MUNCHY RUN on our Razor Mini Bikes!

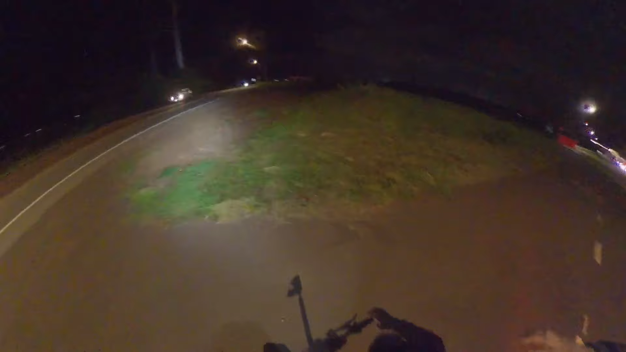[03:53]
You got your high beams ready? Huh? This here right there. Straight to Pearl City.
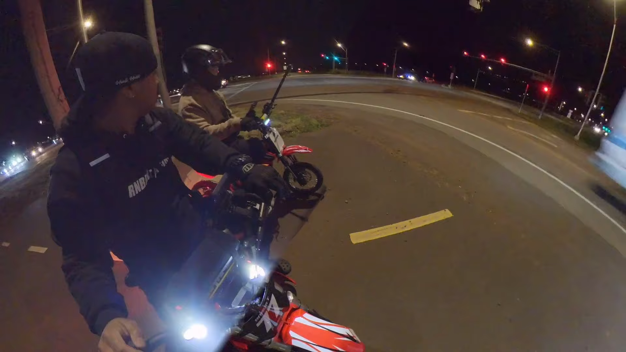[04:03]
We're off, guys. All my lights is on high just in case for the cars incoming towards us.
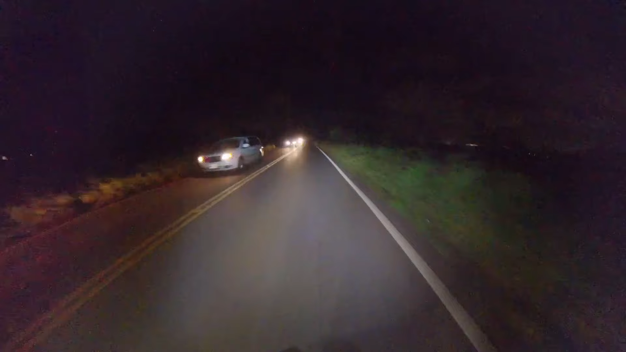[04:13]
Sometimes the cars are just flying it. You see how dark it is? Lots of spooks on this road.
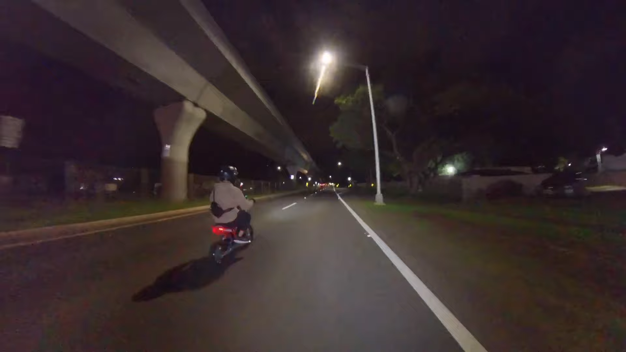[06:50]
That thing is moving. All right.
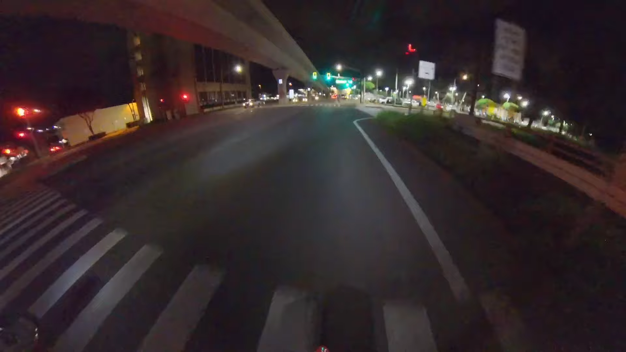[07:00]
Toyota Surf Cool. Let's go. We're in the lovely Waipahu right now. Right after this, we're gonna reach our destination as soon as we get out of this neighborhood.